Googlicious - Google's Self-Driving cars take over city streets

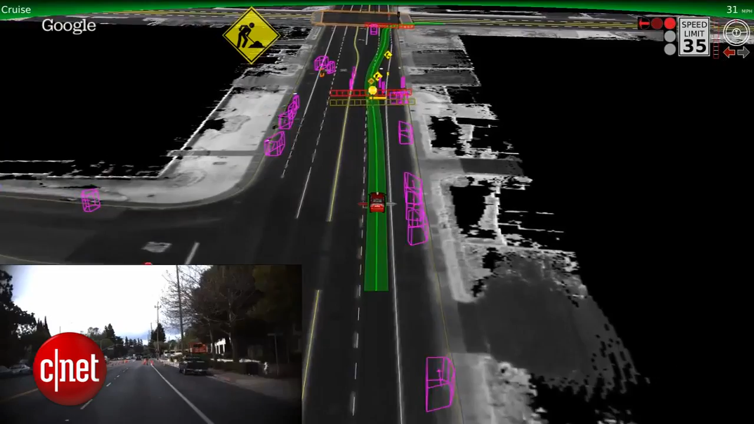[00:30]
They even show how it's able to detect a moving bicyclist. Watch in this example when the cyclist holds up his arm our software detects the hand signal and predicts his movement into our lane.
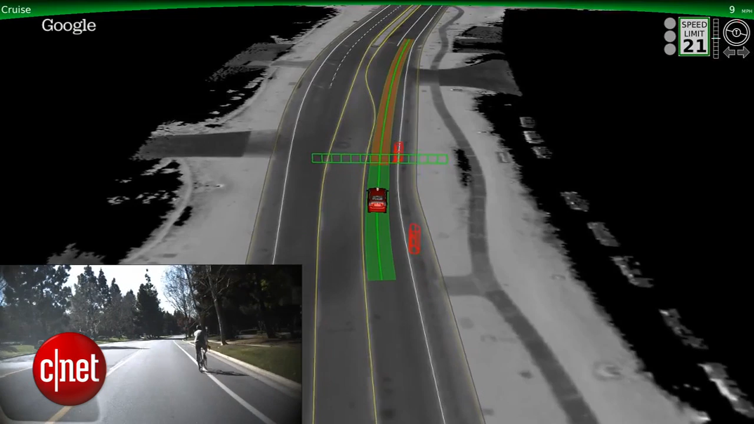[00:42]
Look it even recognizes those people on bikes that don't know where they're going half the time but think they own the road.
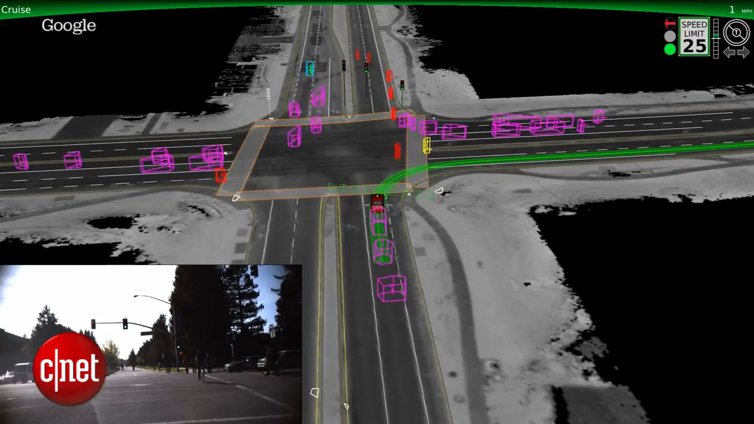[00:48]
So instead of driving through them the self-driving car waits for them. The examples this video shows are really impressive and their vehicles have now logged nearly 700,000 autonomous miles.